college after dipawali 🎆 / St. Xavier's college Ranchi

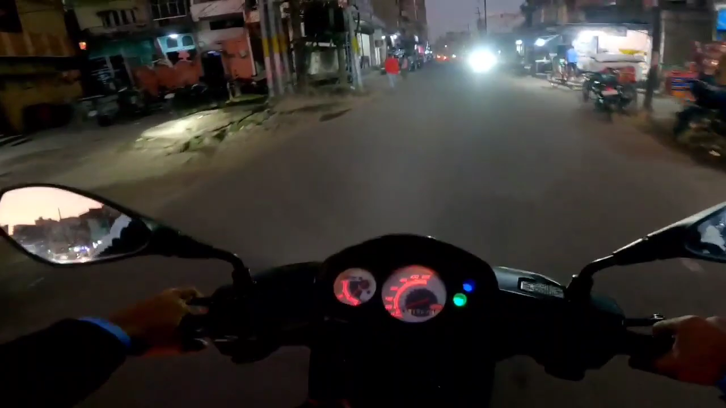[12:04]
तो है गाइस वन सेकेंड बैक, और अभी कॉलेज छुट्टी हो गया है, पहले हुआ था छुट्टी, कुछ कुछ सामान लेना था तो अपना कॉपी किताब लेने आए थे, और फिर वापस जा रहे हैं अभी रूम,
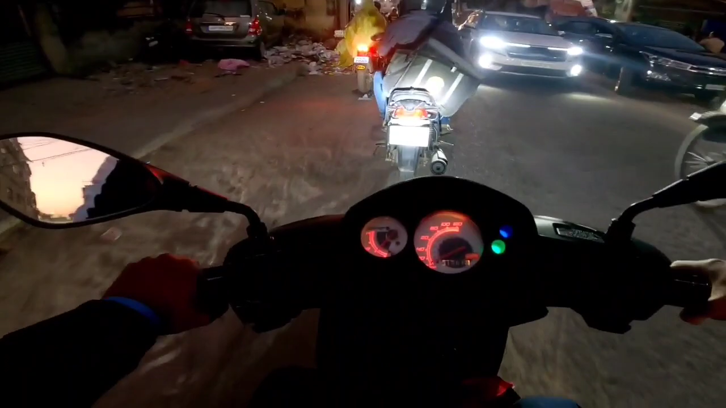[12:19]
और काफ़ी शाम हो गया है यार, जल्दी ही शाम हो गया, सोचे थे जल्दी निकलेंगे बट छोटा दिन है तो जल्दी शाम हो जाता है। चलो चलो काफ़ी जाम।
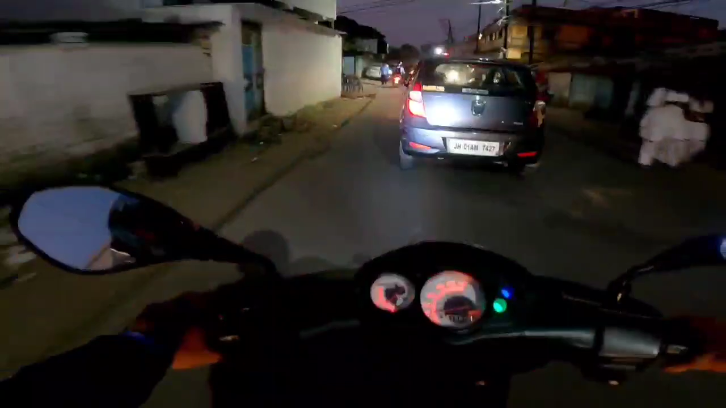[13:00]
अभी बहुत जाम मिलेगा रोड में, एक ही थोड़ी ना, अभी काफ़ी सारा जाम मिलेगा। पहला तो एक जाम है यहाँ पे,
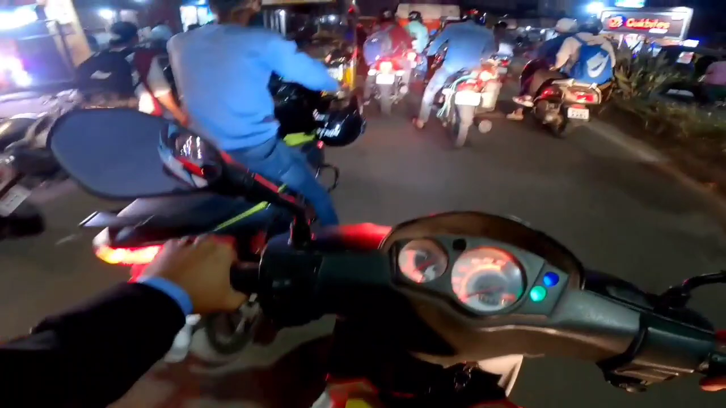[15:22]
अभी ट्रक चलेगा तब तो हम लोग चलेंगे। इतना जाम में क्या हो गया, ट्रक के कारण हुआ जाम।
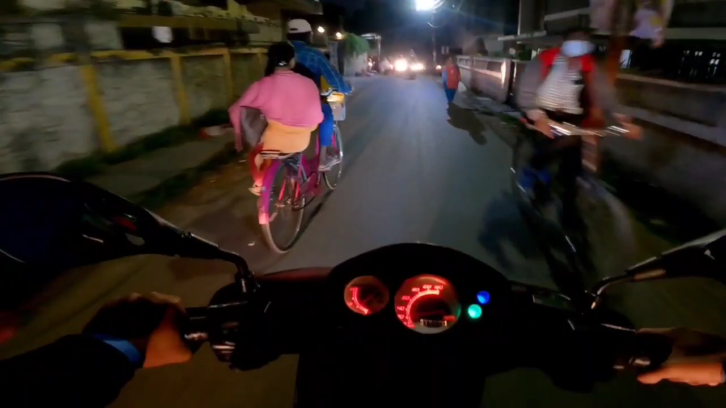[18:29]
वो यहाँ फिर से जाम लग गया, उससे पहले हमको निकलना है।
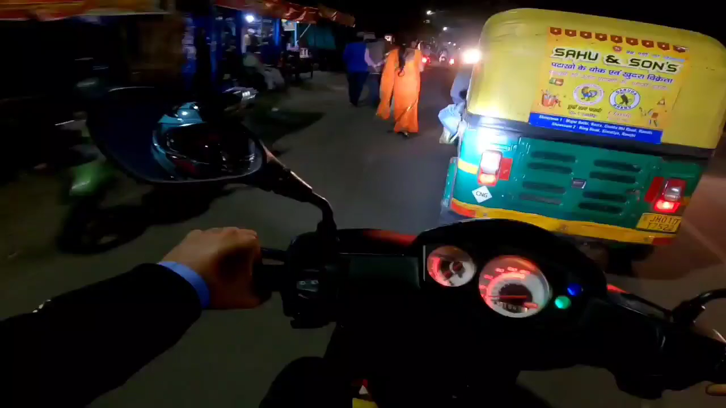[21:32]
और ऐसे फ़ोन का स्टोरेज काफ़ी फुल हो गया है, जिस कारण एक्सपोर्ट नहीं कर सकते वीडियो को,
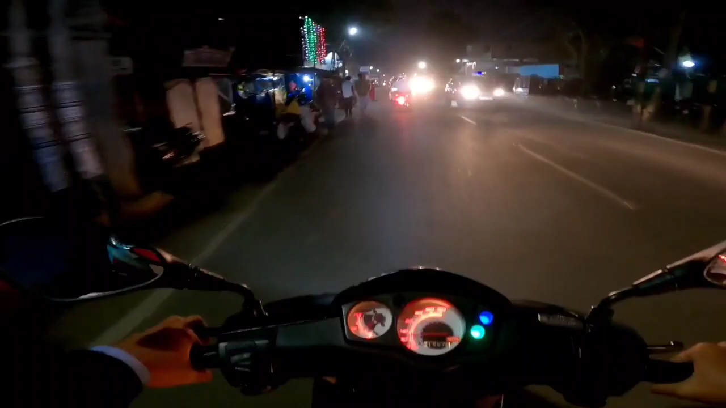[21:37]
और एडिट करने के लिए भी स्पेस चाहिए। कोई नहीं, धीरे धीरे सब हो जाएगा, आराम से होगा। एक बैक में नहीं होता है, कीप सम पेशेंस, पेशेंस विल गिव यू अवे। क्या लाइन था, क्या पंच था? हाँ, तो शाम के समय कोकर रोड काफ़ी भीड़ है, वो सबको घर जाना है, हमको भी घर जाना है, बट हमको जल्दी जाना है।
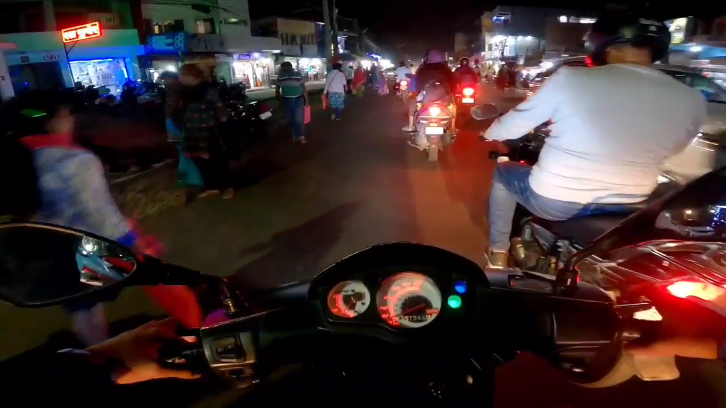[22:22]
कैसे शुगर केन? भैया कहाँ गए? जो ओवरटेक कर रहे थे, काफ़ी हॉर्न मार रहे, तो भैया कहाँ हैं? तो अंकल टेढ़ा क्यों बैठे हैं? शायद अंकल को प्रॉब्लम है बैठने
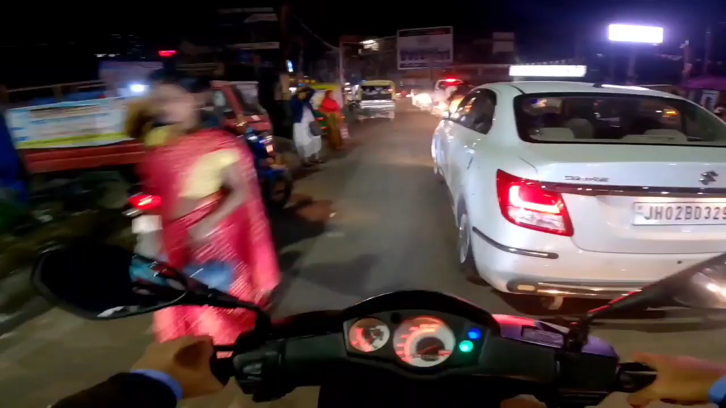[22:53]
में। अभी ये क्या बोला है इससे? क्या चचा को भी ऐसा रॉन्ग साइड से नहीं आना चाहिए।
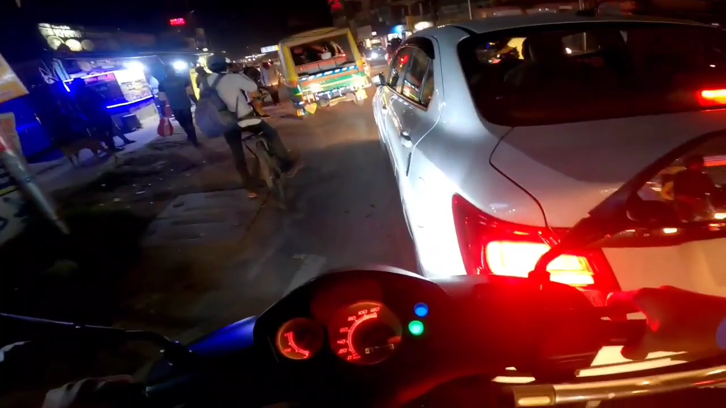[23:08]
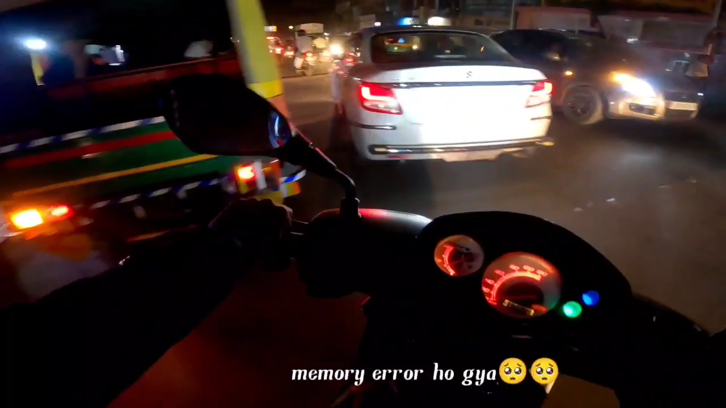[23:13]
किसका गलती का? हमारा गलती कि हम रोड पे गाड़ी चला रहे हैं।
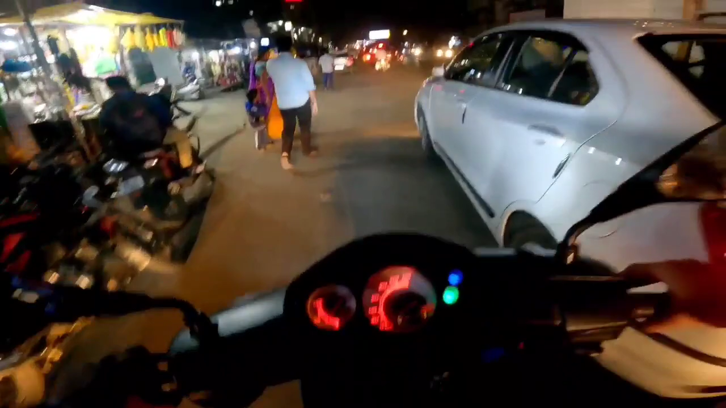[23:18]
ओह गाड़ी में काफ़ी पावर लग रहा है, कोई बात नहीं।